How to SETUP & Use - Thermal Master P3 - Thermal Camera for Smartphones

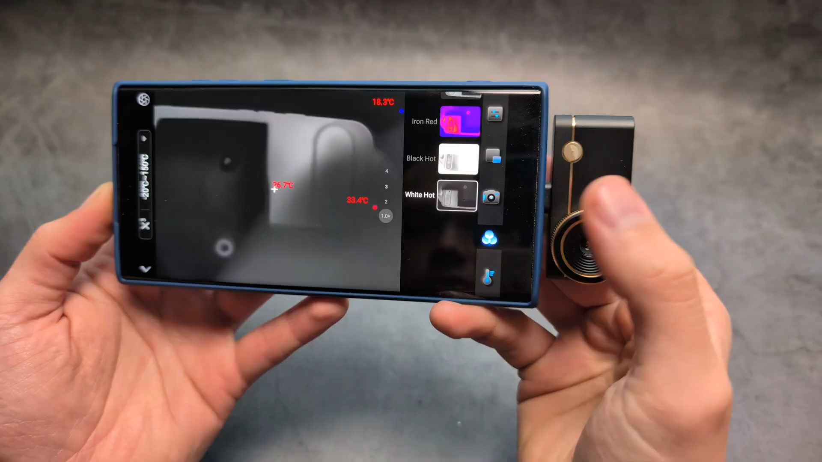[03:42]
On screen: min 18.3°C
over here you can also switch between the different views on this camera so you see this white hot and black hot actually is very good if you
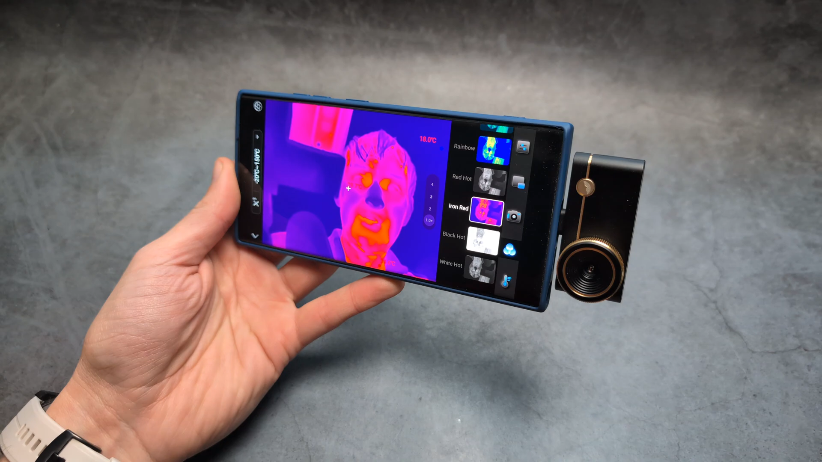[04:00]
stuff here let's see oh yeah interesting actually look and let's see if i actually toggle these how it actually changes here okay so again we simply have to match basically the mode to what we are doing and basically how it looks like again so once you select the mode again you will have to actually go here pretty much all this time and adjust these sliders for the brightness and the contrast
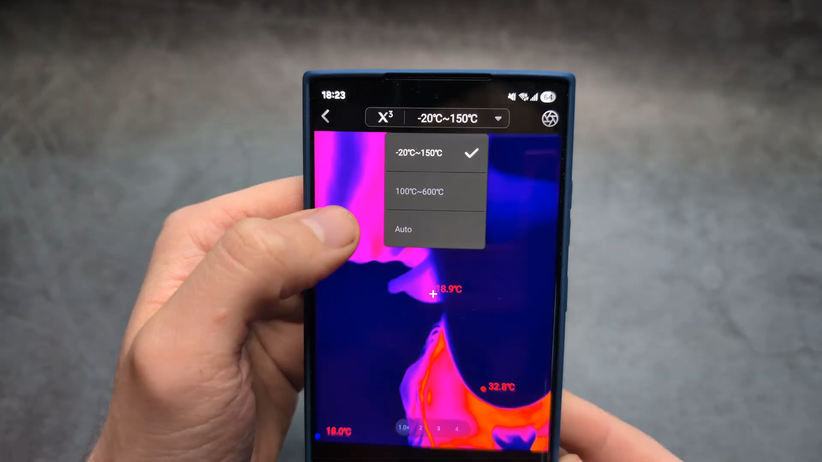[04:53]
On screen: spot 18.9°C, max 32.8°C, min 18.0°C
absolutely crazy i mean yeah yeah so yeah make sure to go over here and play with those settings also you see on the top over here you can also like toggle the temperature range here as well if needed also on this corner over here we have the calibration mode so see once i actually press
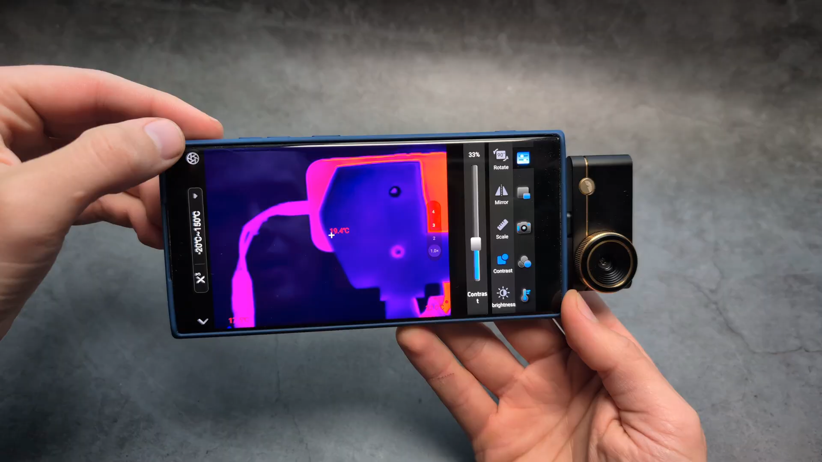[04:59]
it my camera actually calibrates it also you might hear this clicking sound in this camera as well from
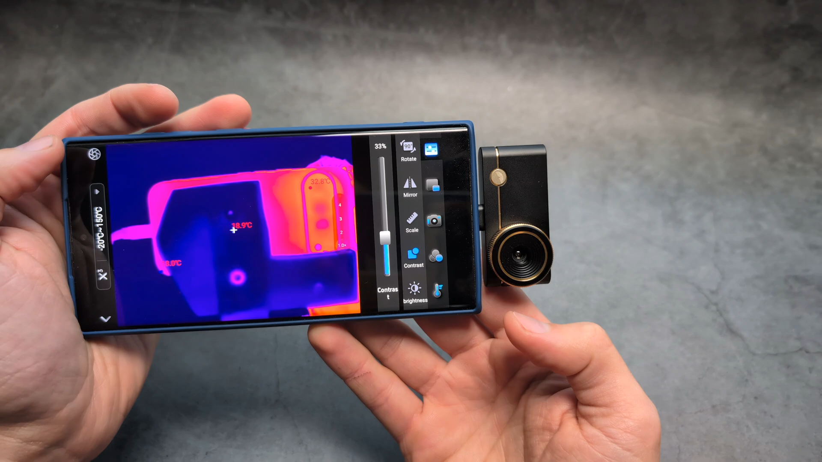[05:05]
time to time if you're wondering what that is again that is simply the camera doing the calibration
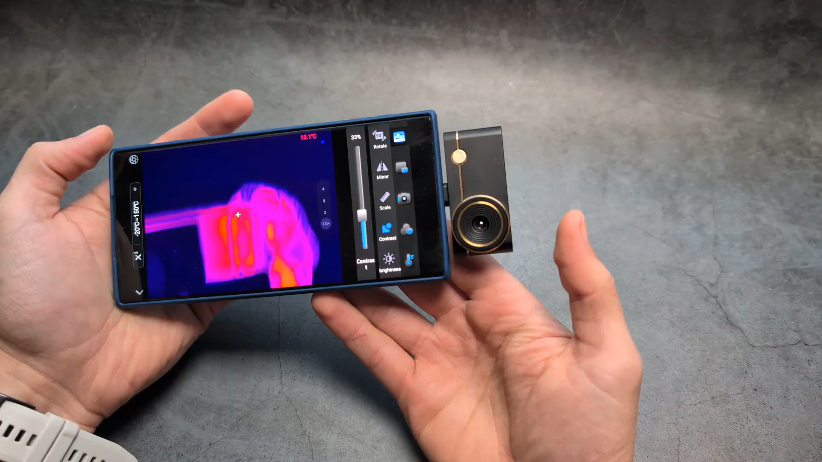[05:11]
so when you actually start this camera it actually will periodically do this calibration to basically get the best results but once it actually adapts basically it actually will like reduce this calibration period
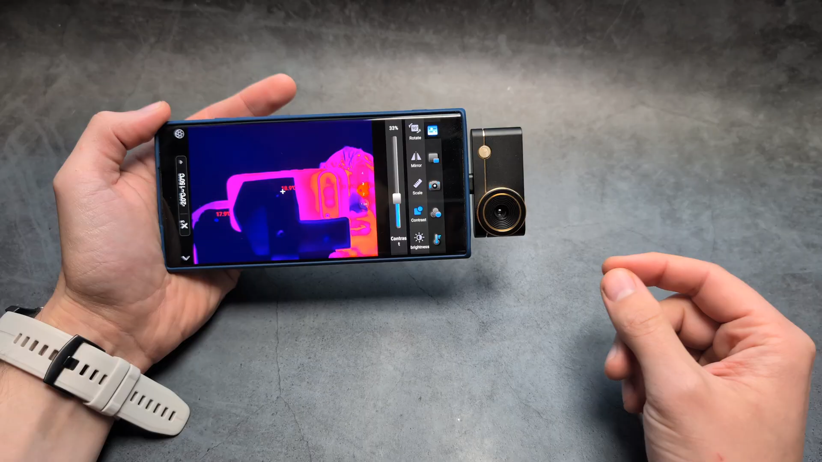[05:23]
basically too much less so again at first when you should launch this camera it might calibrate itself literally
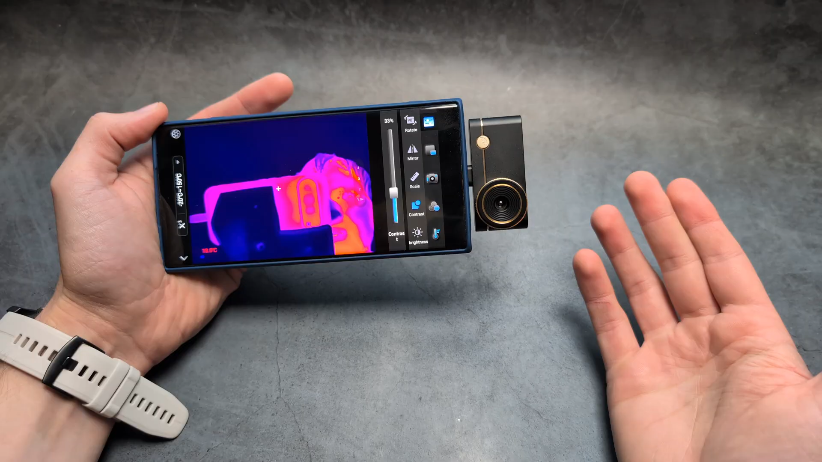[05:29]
maybe every 30 seconds and then basically during this calibration also your frame will actually freeze reportedly like second so if you're wondering what that is so again that is only calibration so it's obviously needed to yeah get the camera to actually work the best here and also if you want to record the footage so we can simply go in this camera tab over here so you see if you click this record so yep allow the permissions essentially starts recording the
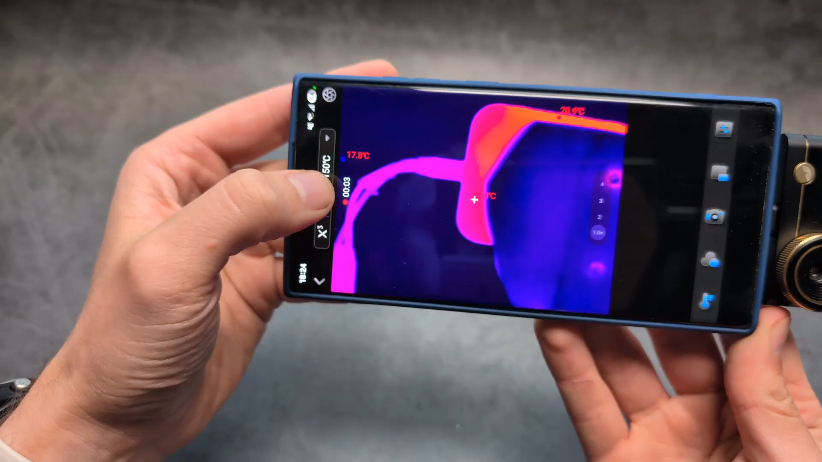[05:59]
video over here so yeah and if you want to end the video so again we can
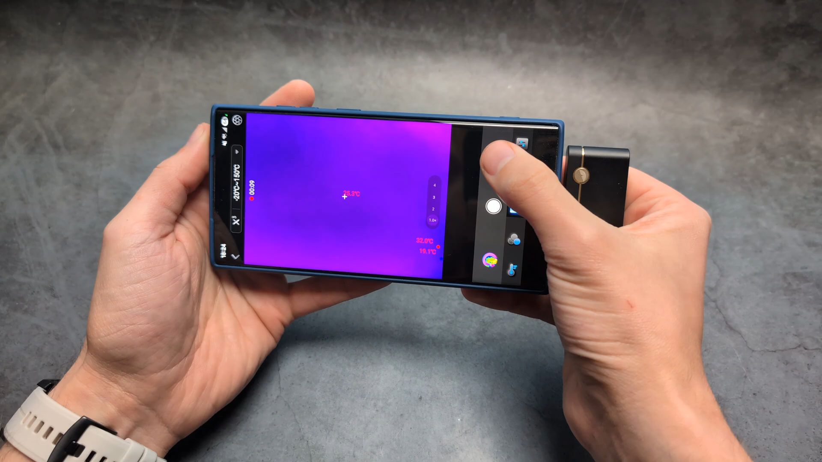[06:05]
obviously end here and also you can take a quick picture here as well so of whatever you need and also this camera obviously also displays the temperature values so the highest lowest and also the medium and yeah basically you see the temperatures
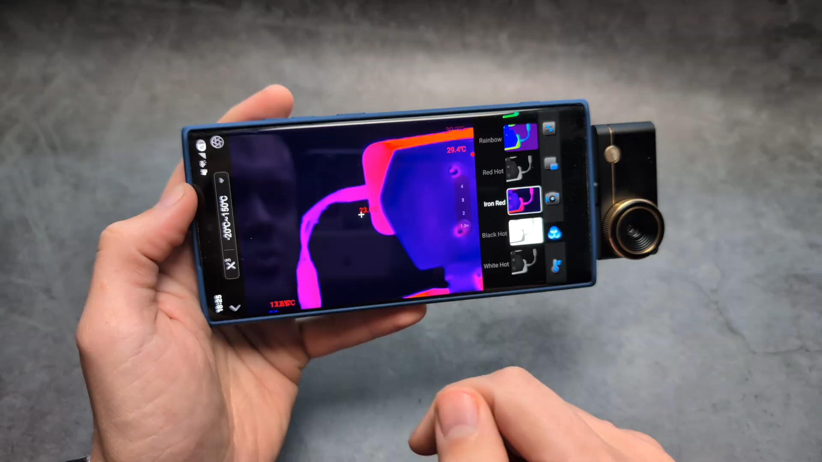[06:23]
go all yeah all over so but if we go over here we can also disable this temperature overlay so again you are only seeing the image now here without the temperatures
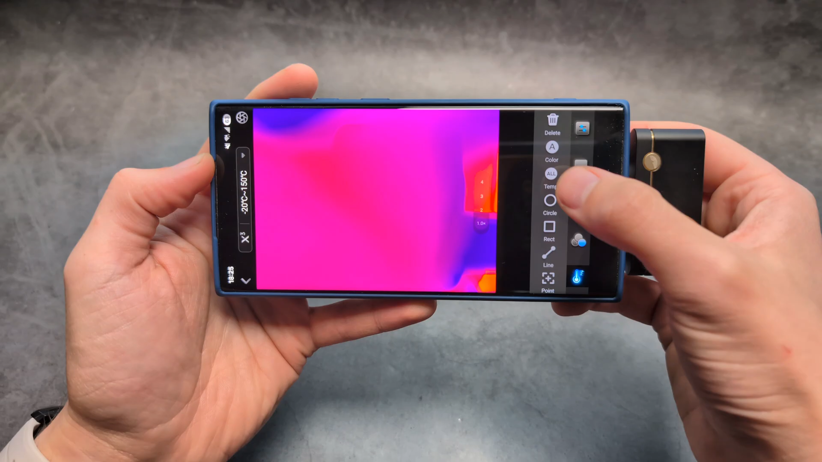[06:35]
and if you're wondering what this camera can actually be used for so there are actually like tons of different things
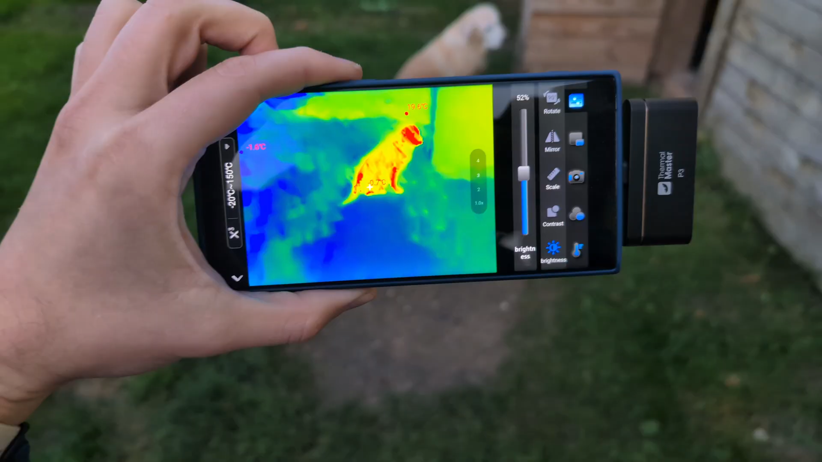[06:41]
we can do first obviously we can simply have a lot of fun with it going around and seeing how
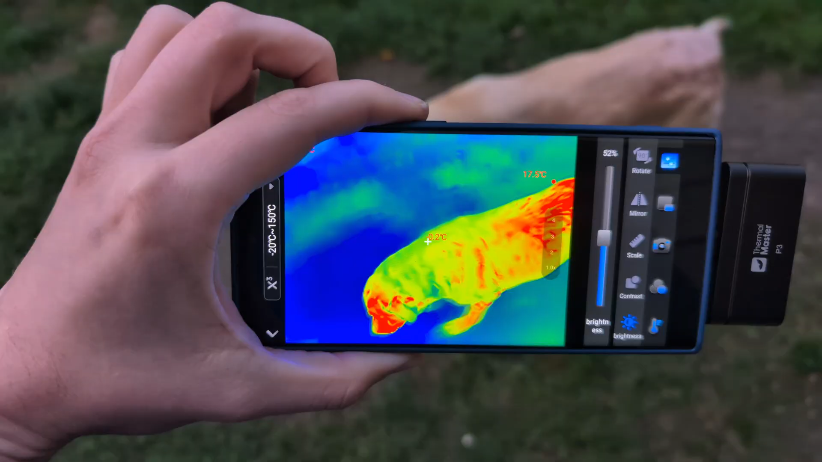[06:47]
actually the world looks like through the infrared here
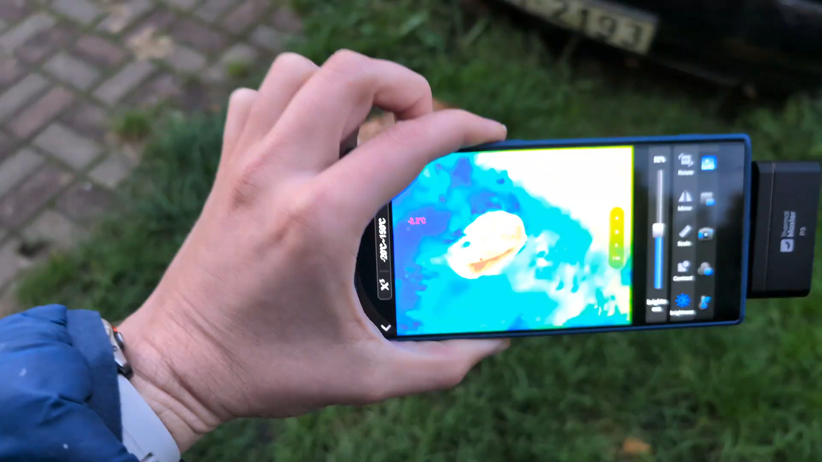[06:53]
so you see we can actually see very well heat loss as well we
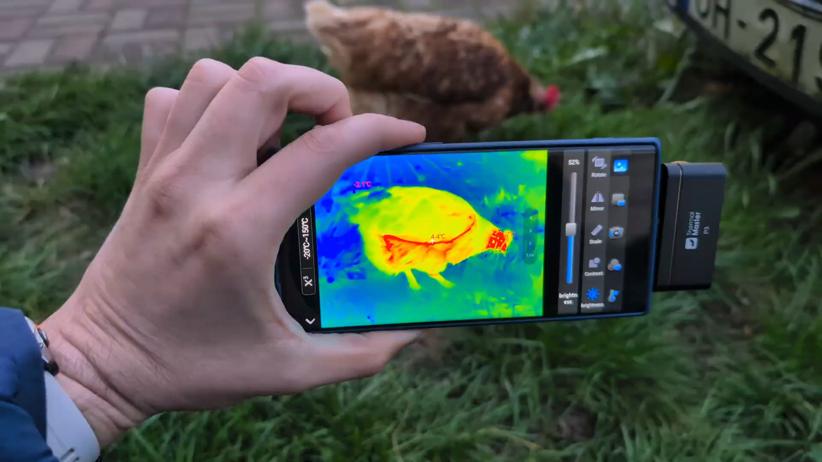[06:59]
can also easily do home inspections as well and see how energo effective our homes
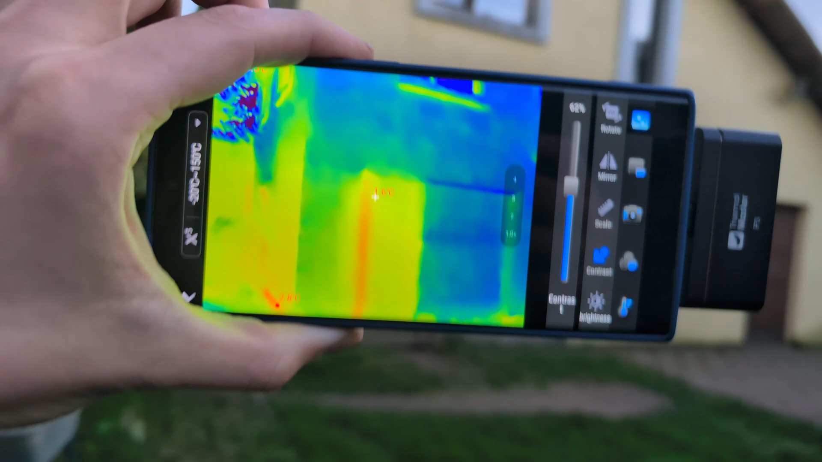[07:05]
especially are so for example if you check my window so you see how they're actually leaking heat there